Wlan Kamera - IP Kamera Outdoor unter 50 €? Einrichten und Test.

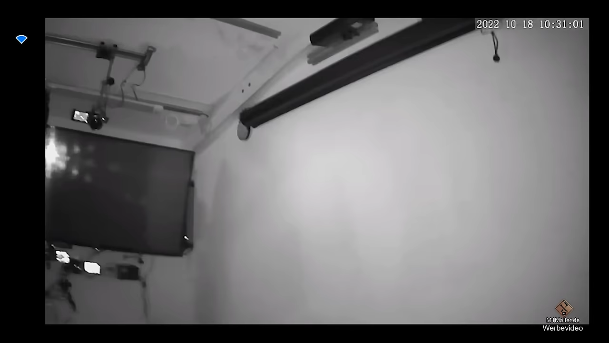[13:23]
Wir können jetzt auch mal durch den Raum schwenken. Und ich möchte mal behaupten,
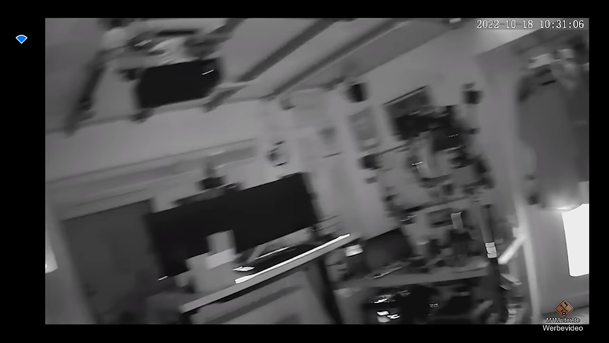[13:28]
dass hier die Nachtsicht auch recht gut ist und man doch eine ziemlich gute Übersicht des Raumes auch bei Dunkelheit hat.